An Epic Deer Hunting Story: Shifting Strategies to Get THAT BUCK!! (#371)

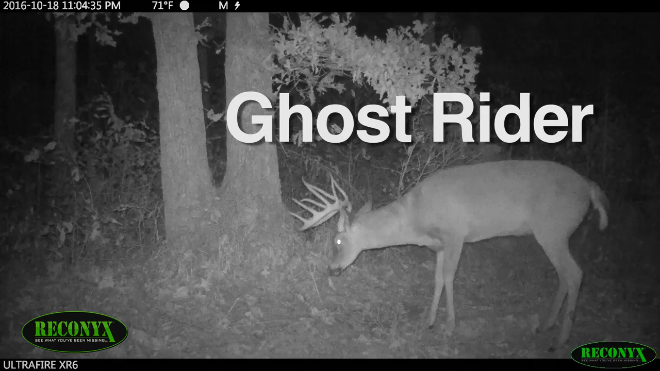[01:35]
Ghost Rider's a great looking buck. He's a mainframe 12.
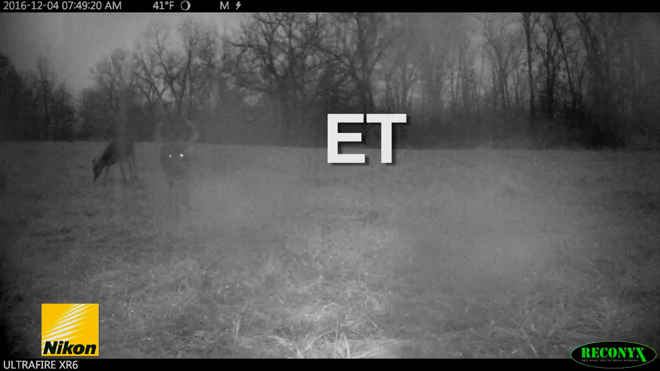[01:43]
E.T.'s a big 10 pointer with monster brows. Seth says this buck's brows are from out of this world, so he named him E.T., extraterrestrial.
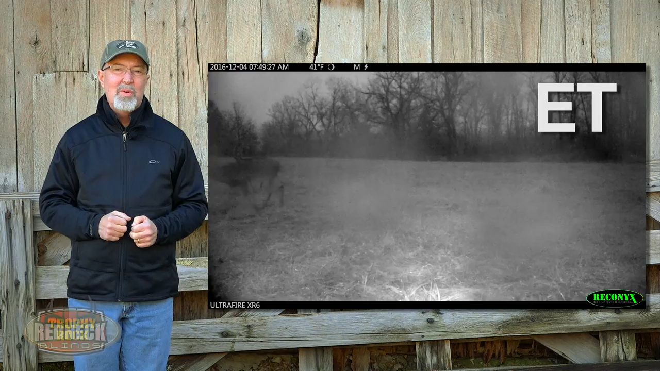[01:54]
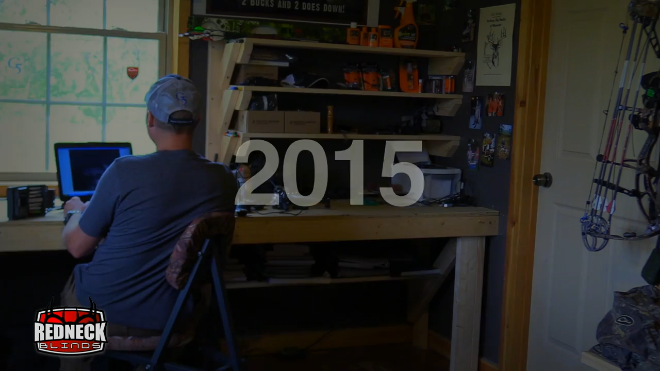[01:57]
Seth has known both bucks for a while. In fact, last year he passed E.T.
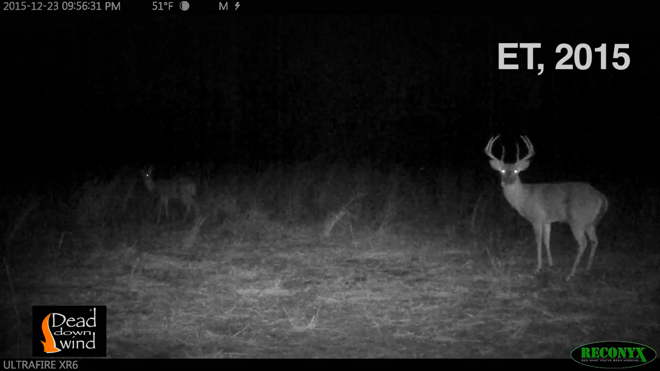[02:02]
and thought he was a 3, maybe 4-year-old. He passed him thinking, this buck's got great potential to really grow into something special.